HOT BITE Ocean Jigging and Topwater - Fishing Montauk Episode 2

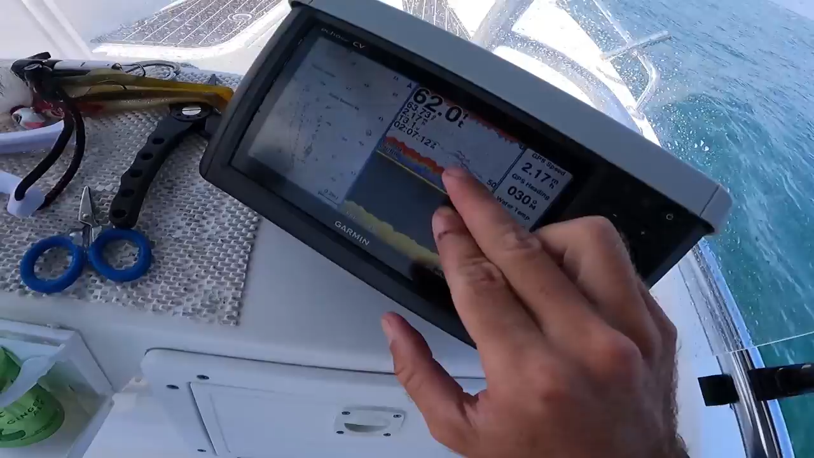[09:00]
Check this out, it's a lot of fish right there, suspended. They're probably chasing that bait up, and that's what's causing all that right there.